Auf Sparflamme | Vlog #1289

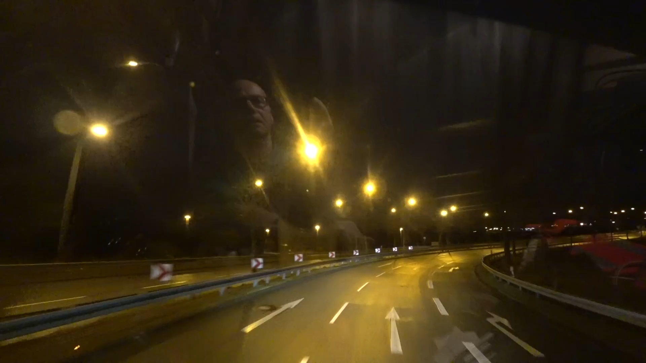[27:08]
ne, weil es sich nicht gelohnt hätte, bei mir rechts rüber zu fahren. Zeigt mir doch tatsächlich einer mit so einem kleinen Transporter einen Vogel. Also ich hätte aussteigen müssen, hätten rauszahlen sollen aus seiner Kutsche.
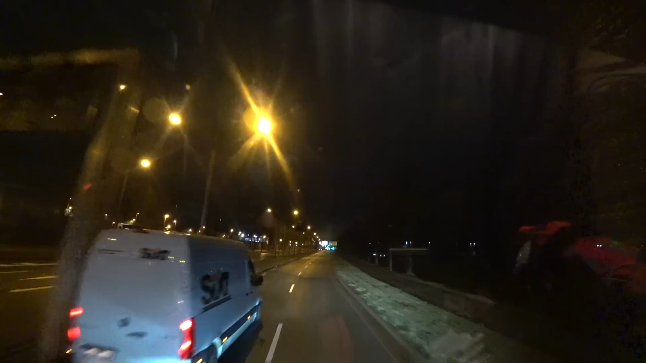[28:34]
Ich hier gleich hier auf der linken Spur geblieben, ne? Wo der Kleintransporter jetzt fährt, und fuhr hier auf der rechten Spur einer so an mir vorbei. An der Ampel hat er gehalten, hat mir so hier vorig gezeigt. Ich habe gedacht, mein Schwein pfeift.